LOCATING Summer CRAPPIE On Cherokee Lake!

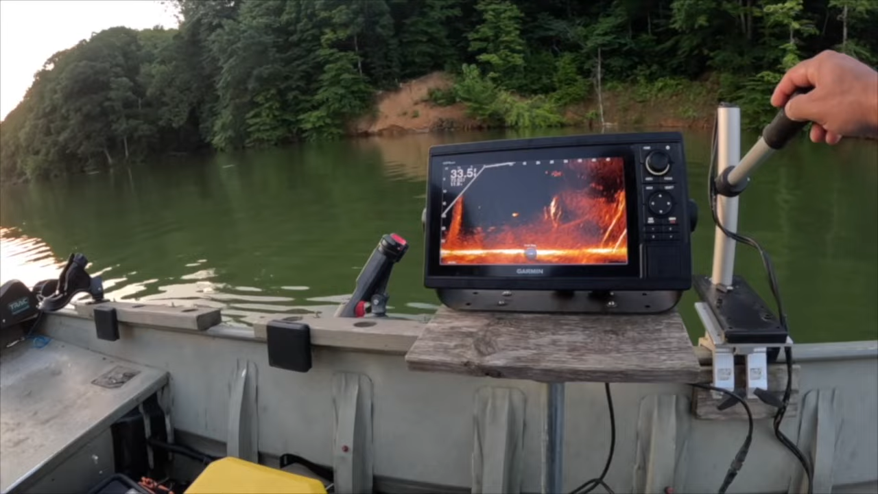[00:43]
so we are a good 50 feet off of it 30 to 50 feet which is fine with me oh yeah i'm just trying to see depth wise the top of the brush looks like it's almost 15 feet 30 feet is the first brush and
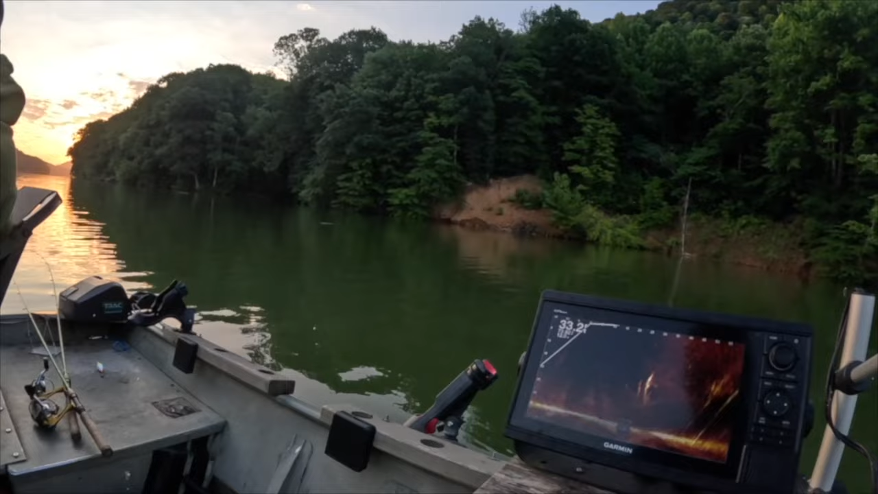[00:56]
that's at 15 feet and there's fish sitting right there so 12 to 15 feet should be fine you got one
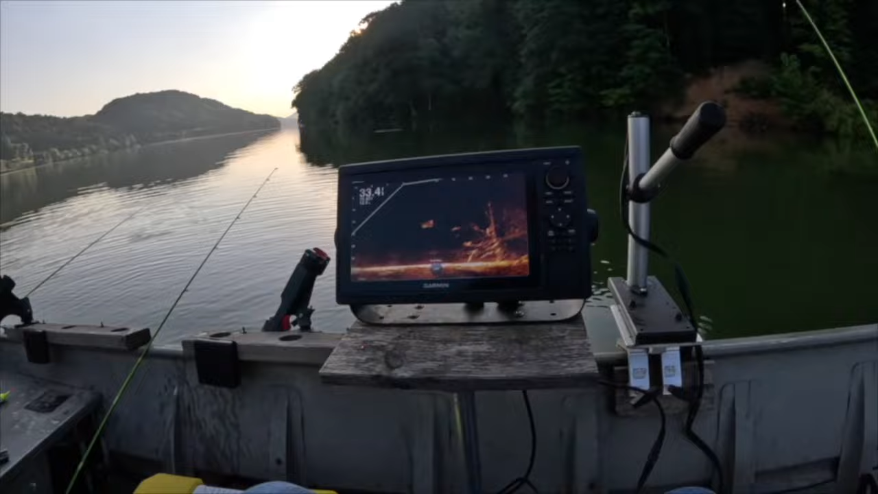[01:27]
all right that's what we're waiting for probably still too deep on the other one yep 11 inches exactly i look up hey
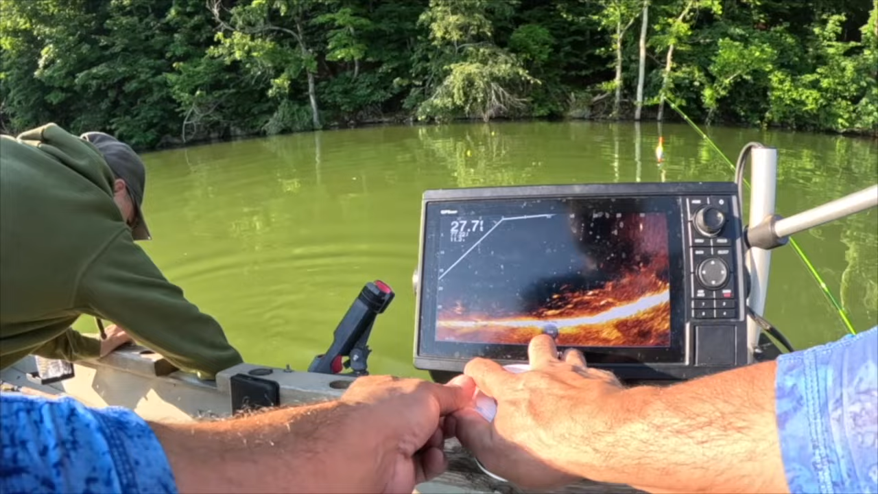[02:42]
they're yeah hanging out right around 20 feet oh you're down you're down yep oh that's a nice fish whatever that is
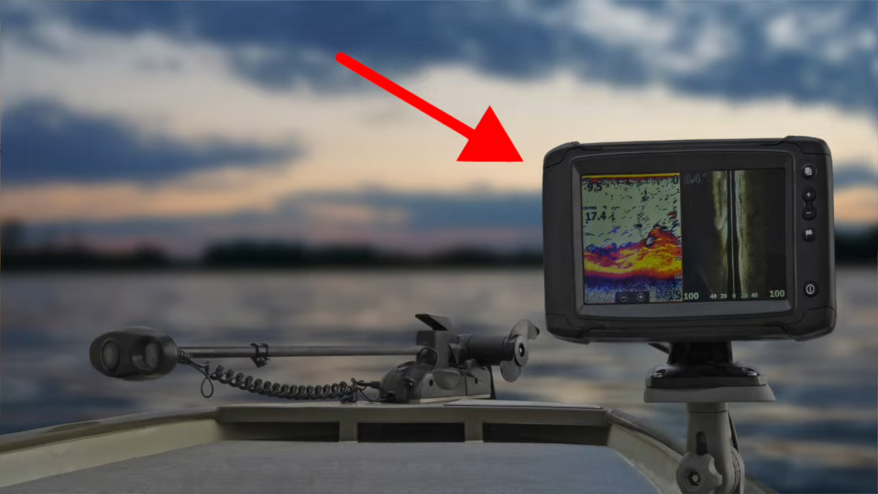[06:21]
are looking for obvious lay downs some of these spots we've fished before if not if you have electronics use your electronics find where you see the active fish and